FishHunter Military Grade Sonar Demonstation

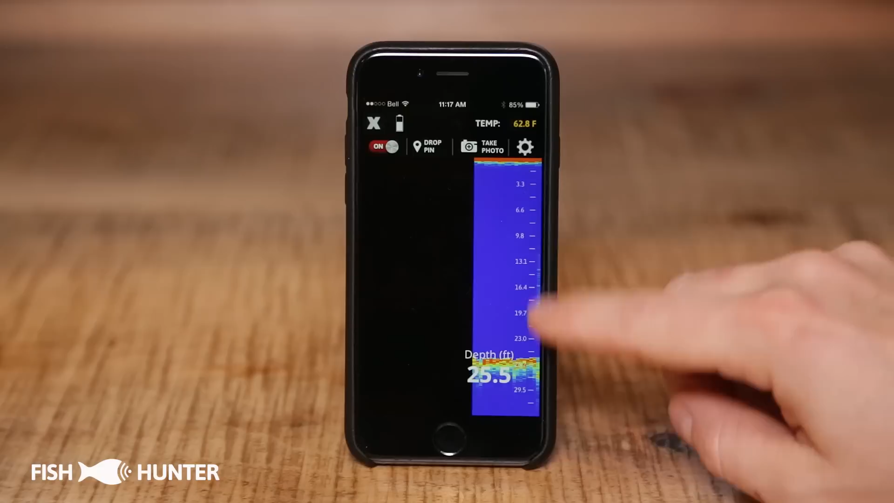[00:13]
On screen: water 62.8°F
At the top here in orange is the water surface where your fish hunter would be sitting, and at the bottom here is our bottom contour. Now this scale on the right hand side here is important because something is showing up in the water column here, and because of this scale, we know that's at about 10 feet of water. Our total water depth is at the bottom here in about 20 feet of water, and our water surface temperature is up here at the top, we're at 62.8 degrees Fahrenheit. Now if you want a much more simplified view of the sonar, you can switch to what we call fish view.
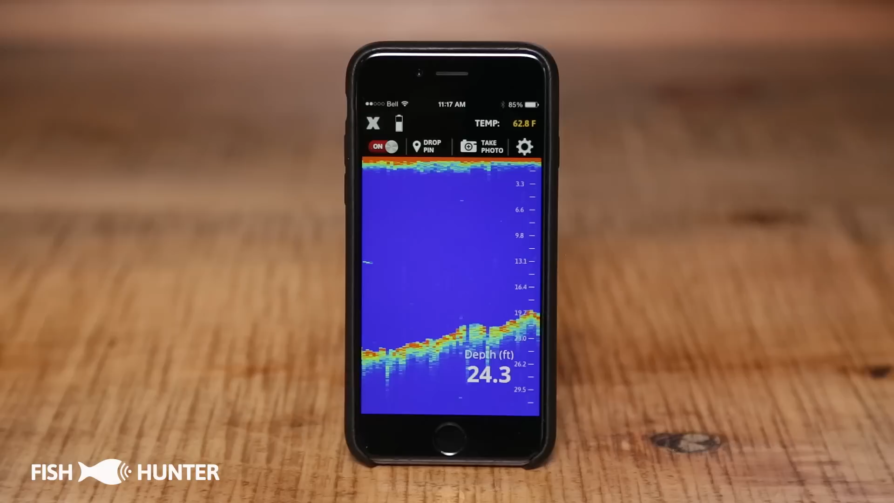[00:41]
On screen: depth 24.3 ft, water 62.8°F
We're currently in raw data mode, and to switch to fish view mode, click on this settings icon here, and that brings us to our sonar settings.
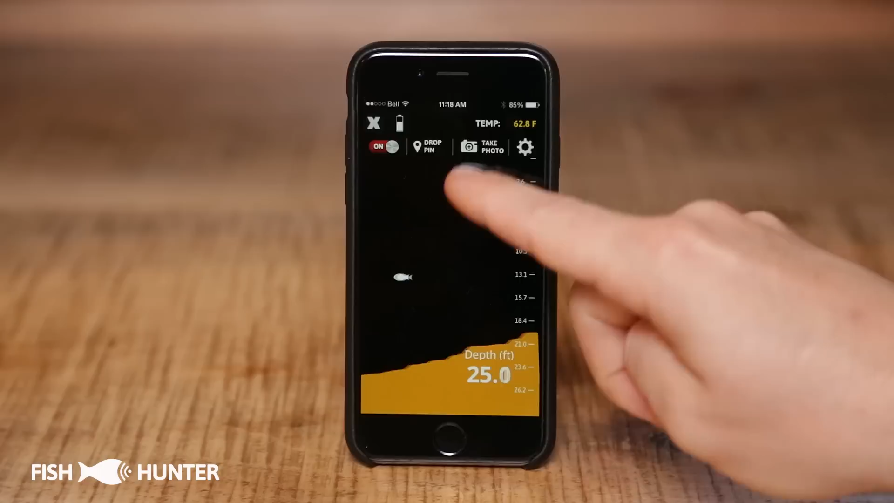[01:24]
On screen: depth 25.0 ft, water 62.8°F
So that's showing us something in the water column. Might be a fish, might not be, but in fish view mode, it's always going to show up as a fish. So let's go back to raw data mode for now.
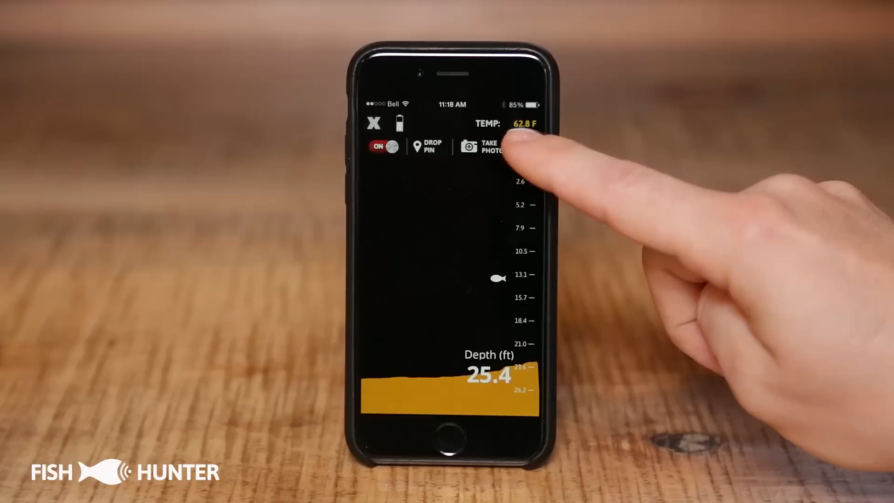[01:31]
On screen: depth 25.4 ft, water 62.8°F
And we'll click on raw data mode, and we'll click on done.